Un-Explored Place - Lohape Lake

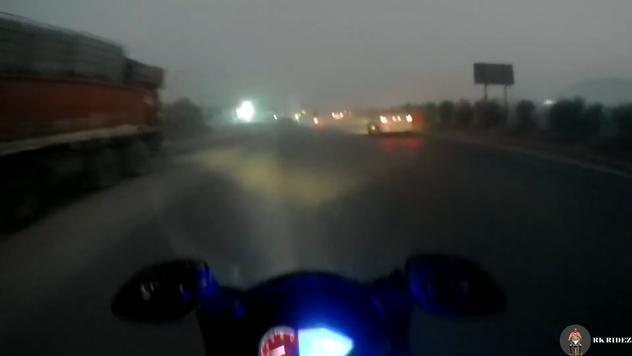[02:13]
What is fog or smoke what is going on? I don't know, but there is a whole lot of water. Where is mine?